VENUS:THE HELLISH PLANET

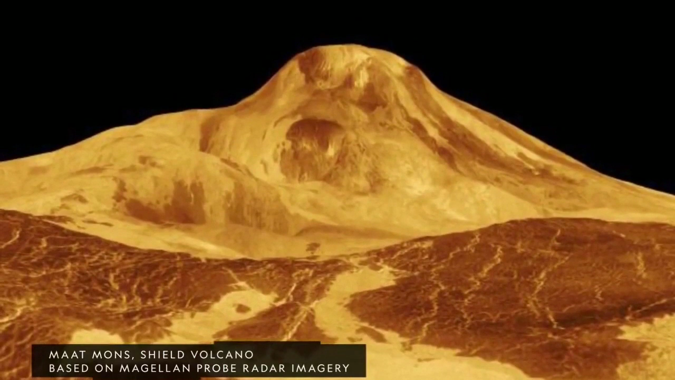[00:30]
The crust of Venus, however, is doted with thousands of volcanoes, including Maxwell Montes, a volcano almost as tall or even taller than Mount Everest.
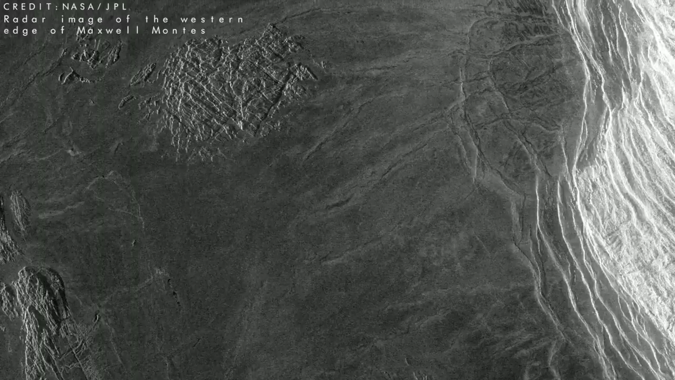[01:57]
a structure that is 7 miles or 11 kilometers, making it bigger than Mount Everest.